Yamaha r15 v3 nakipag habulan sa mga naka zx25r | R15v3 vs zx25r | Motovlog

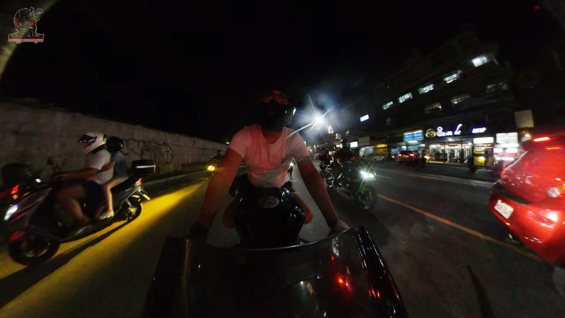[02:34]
wala mong itong hindi makakawal na sa atin yan pagsingitan mas maliit tayo eh mas manipis tayo sa mga yan